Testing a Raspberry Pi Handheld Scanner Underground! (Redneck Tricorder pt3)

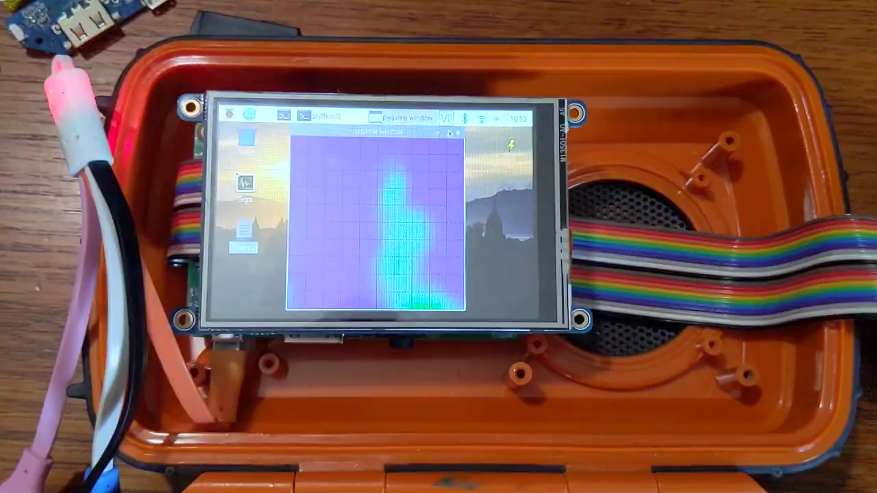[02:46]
All right, it looks like my stupid ribbon cable actually works.
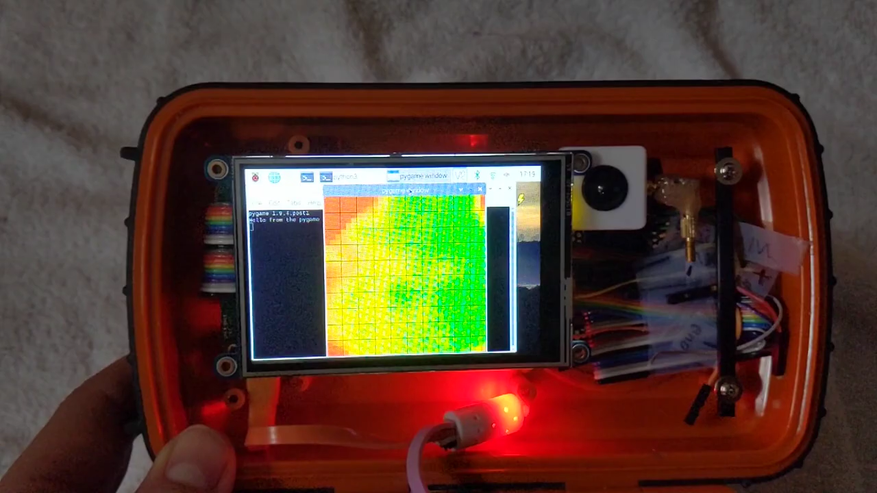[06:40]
All right, so now we can see colder things, like this snowball at the lower temperature range.
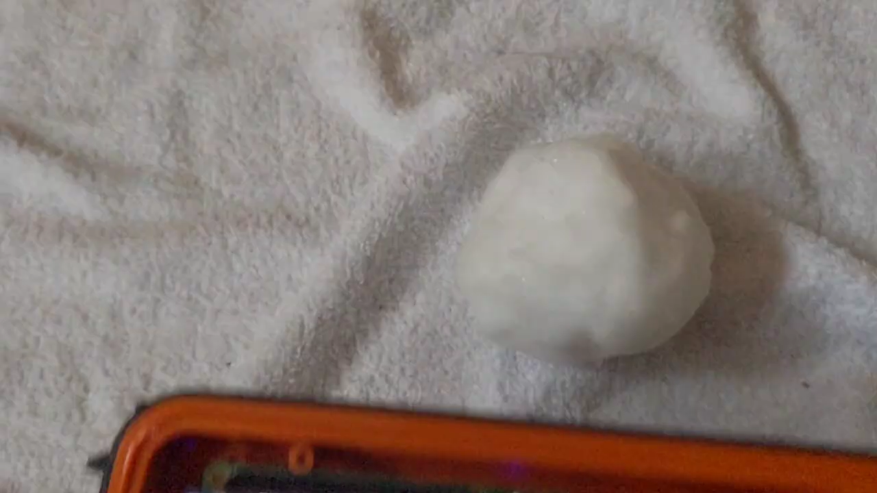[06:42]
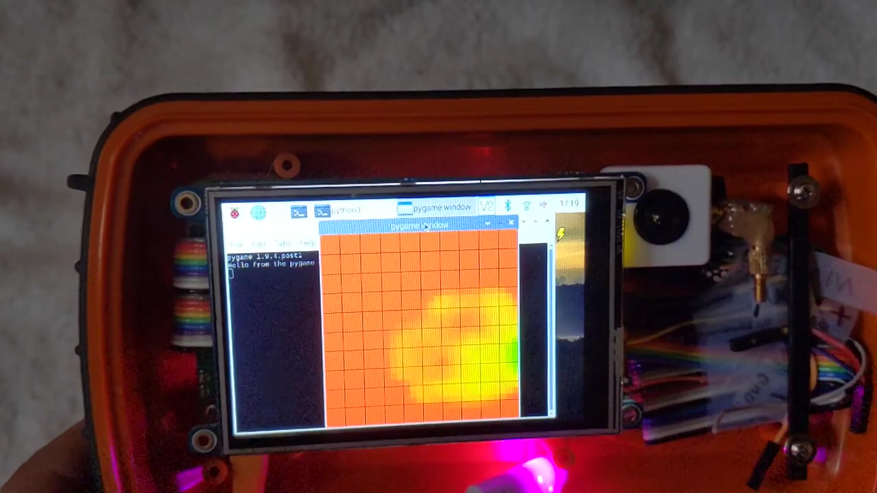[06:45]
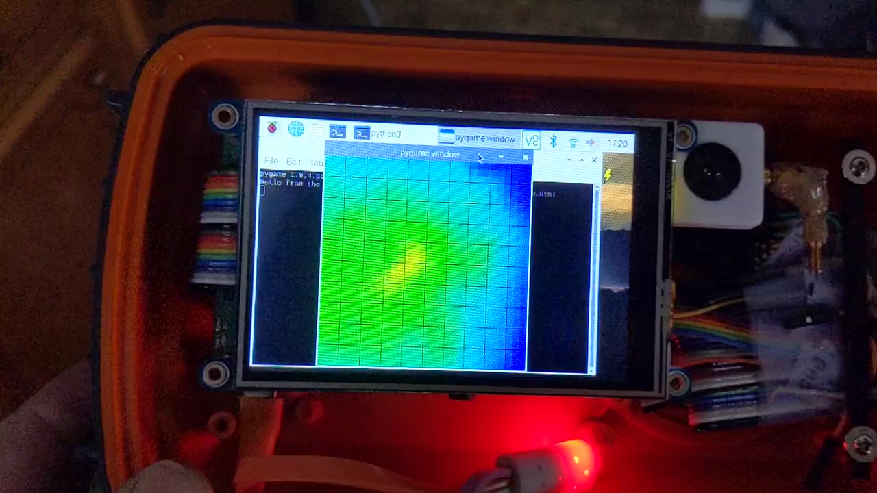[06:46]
Now we're back in about the 60 to 80 temperature range and we can see warm things like the cat.